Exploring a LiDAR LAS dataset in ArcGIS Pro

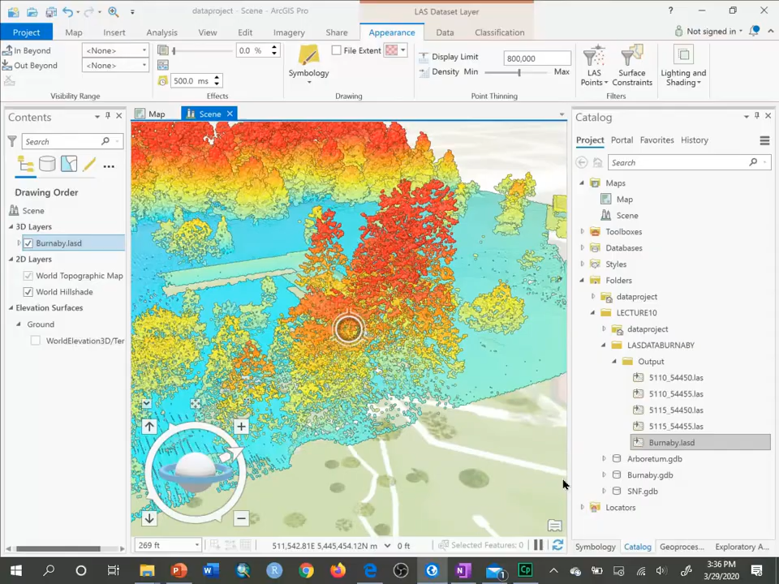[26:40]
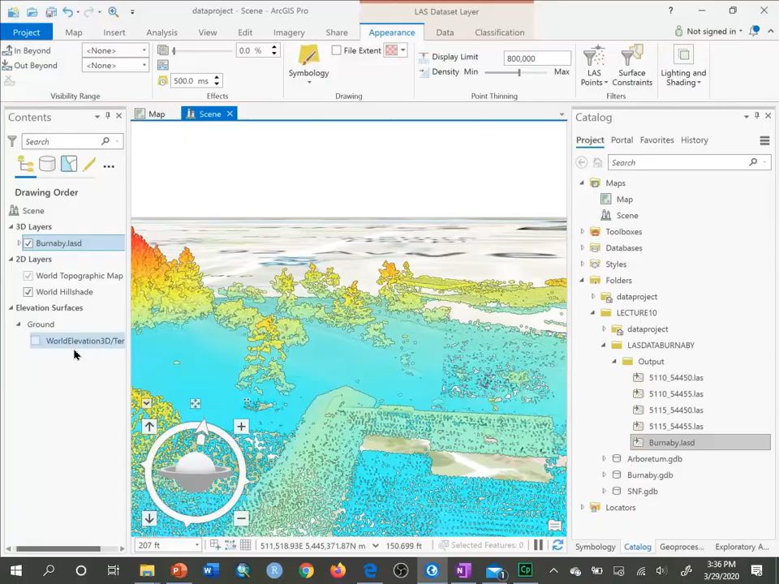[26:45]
And of course you can explore that more. There, certainly there, certainly there, the conical shape of a coniferous tree. The oval shape of the crown of a deciduous tree. And of course this region in Canada is the home to the only species that's an evergreen deciduous tree,